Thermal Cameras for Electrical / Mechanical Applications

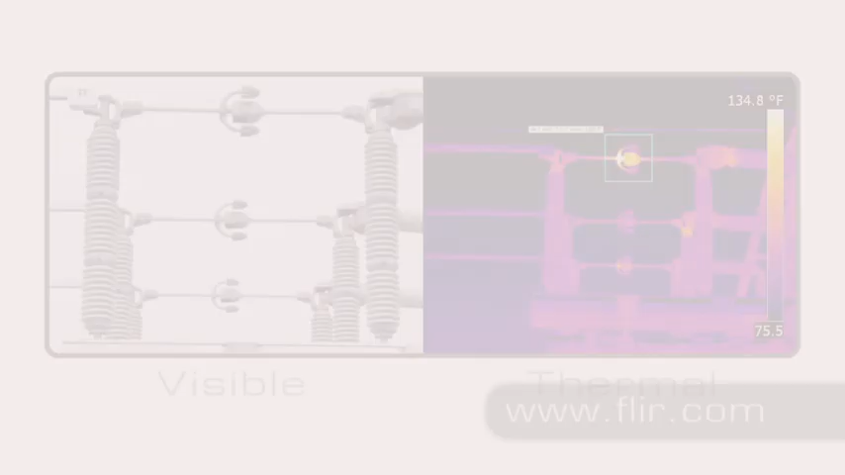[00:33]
On screen: scale top 134.8°F
and FLIR infrared cameras find these hotspots faster and
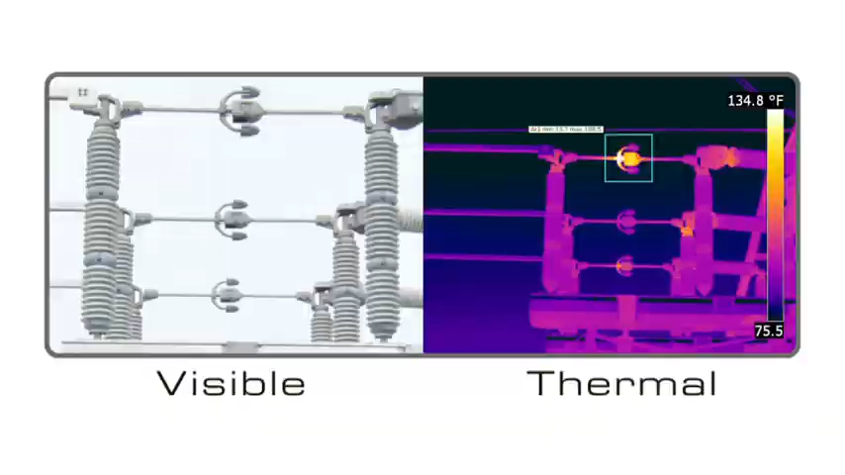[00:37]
On screen: scale top 134.8°F
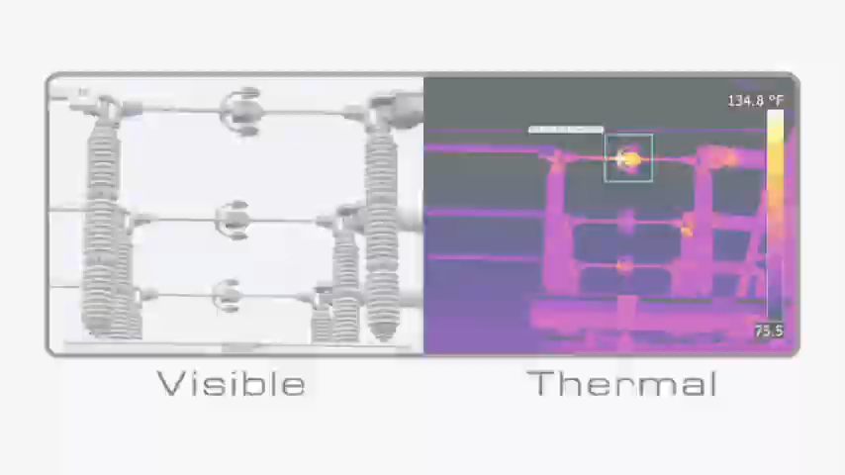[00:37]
On screen: scale top 134.8°F
more accurately than any other predictive maintenance technology.
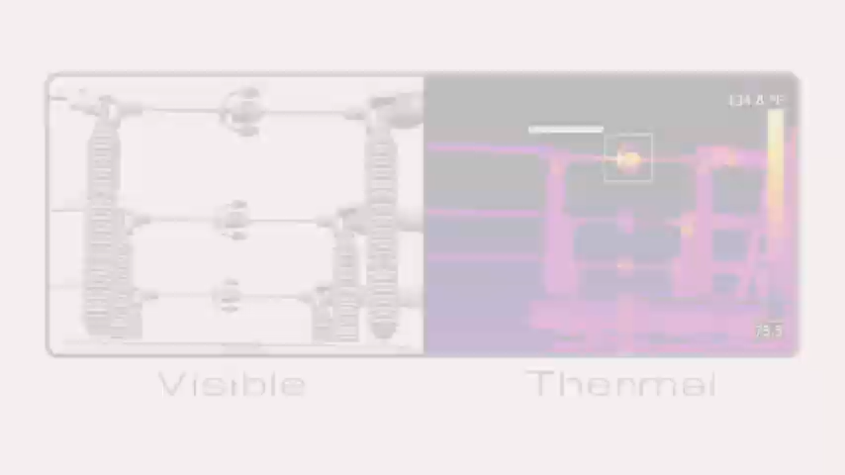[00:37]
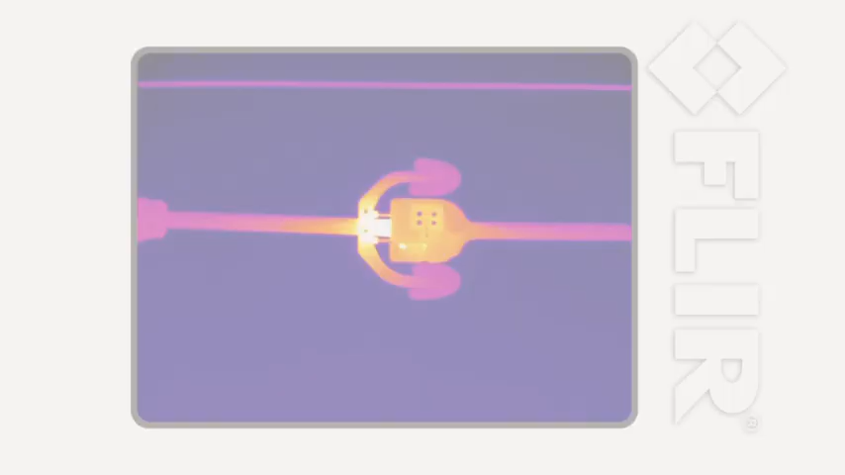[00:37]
A FLIR infrared camera is a thermal imager.
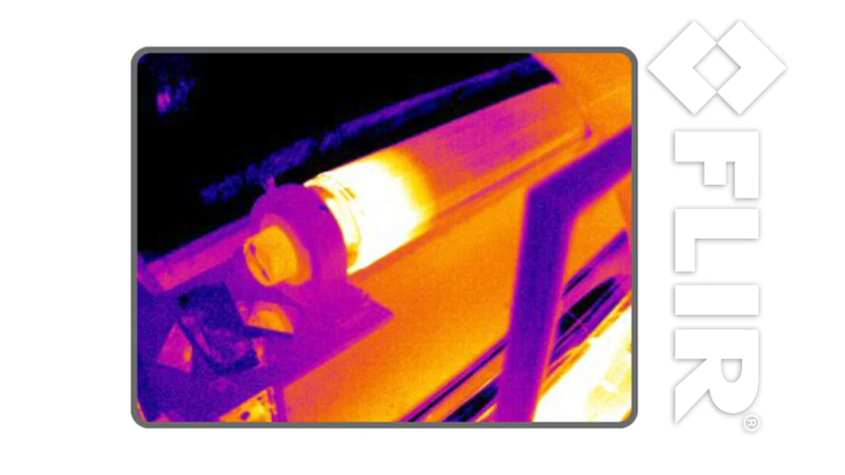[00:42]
It makes pictures from heat, not light.
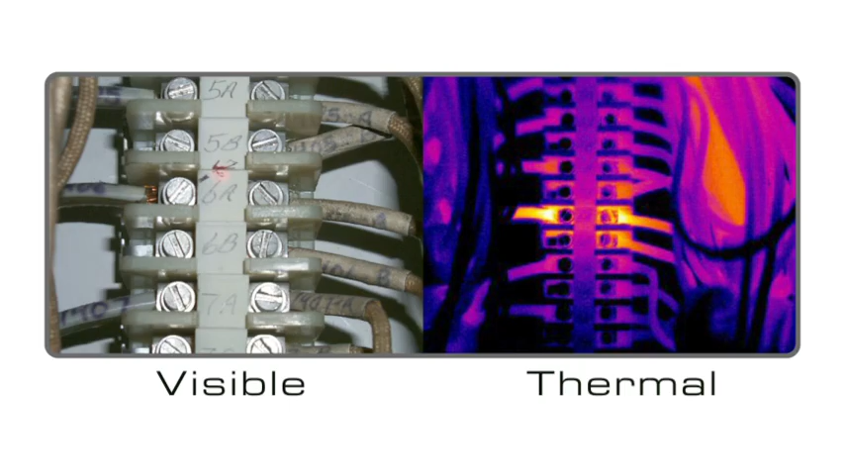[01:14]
FLIR cameras let you scan large areas quickly,
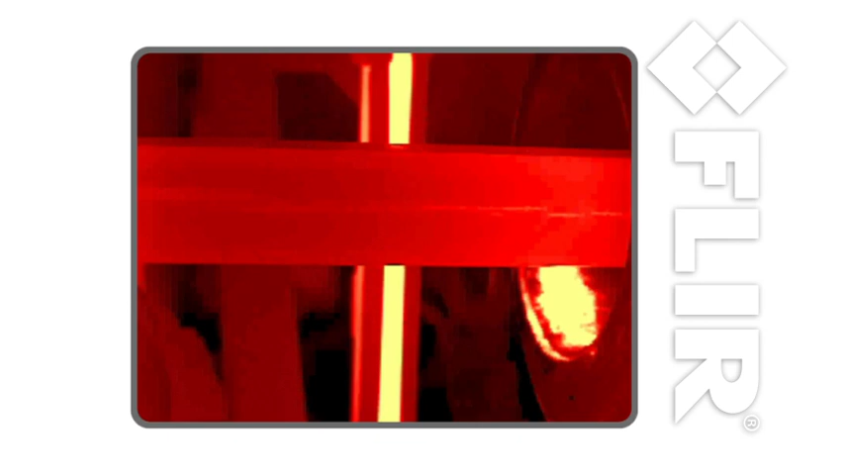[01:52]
Most manufacturing processes involve heat, and a FLIR camera can help you locate temperature-related production problems you can't catch with other instruments.
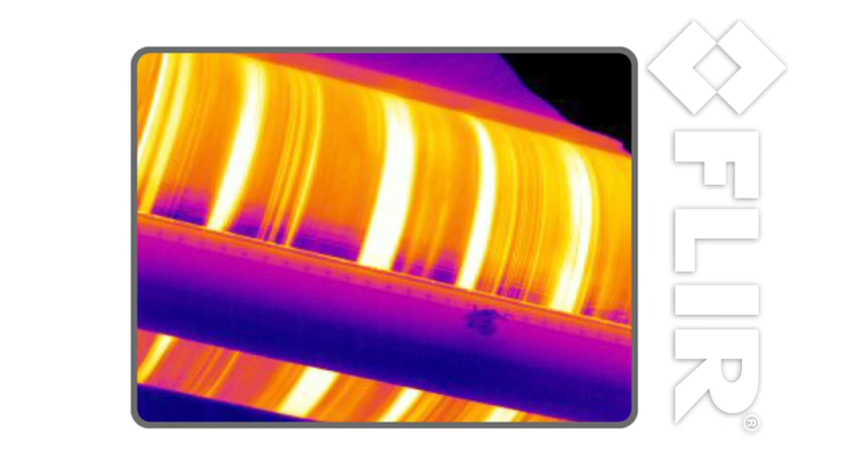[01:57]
You can also use FLIR cameras to find HVAC problems,
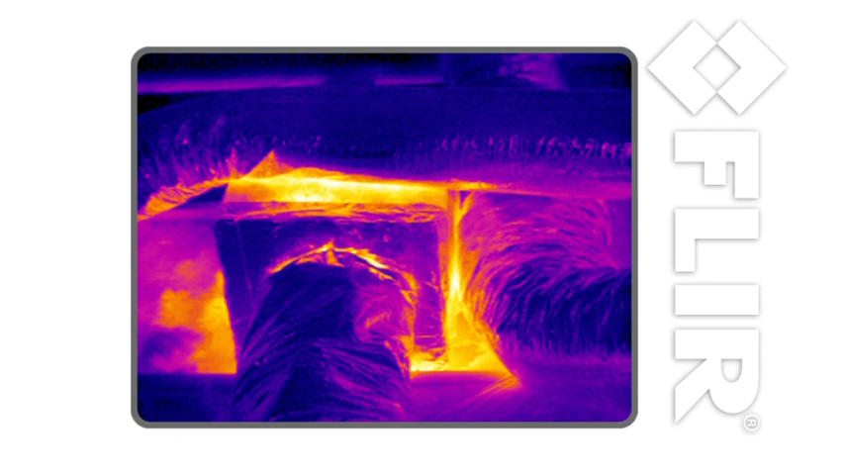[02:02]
roof leaks, steam distribution problems, damaged insulation, and water damage.